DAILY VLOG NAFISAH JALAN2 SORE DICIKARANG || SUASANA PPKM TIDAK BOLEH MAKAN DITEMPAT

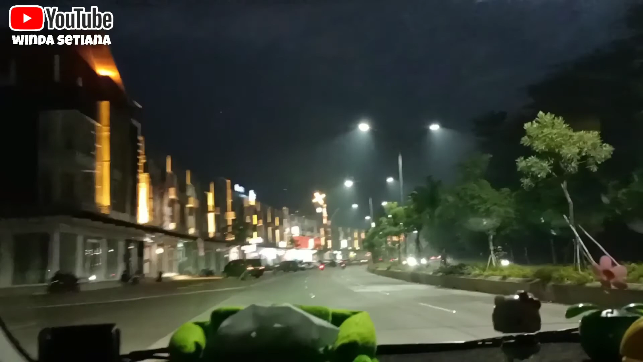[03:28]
Okay. Iya dong. Beli jajan. Mau beli jajan.
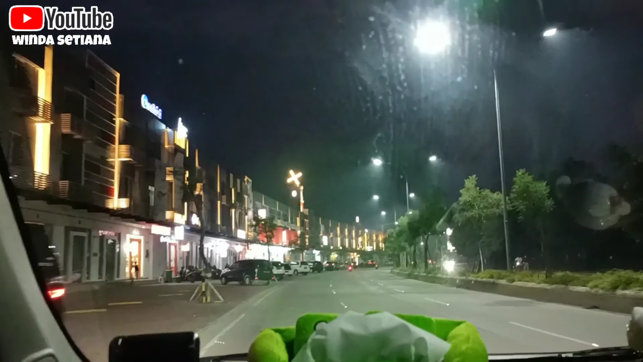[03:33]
Di ini sini. Kita udah nyampe di Alfamidinya. Di sini. Ini baru buka ya teman-teman, jadi banyak promo buat kalian yang di Cikarang kesini ya. Di sini. Tuh ada yang itu deh. Halo, gitu.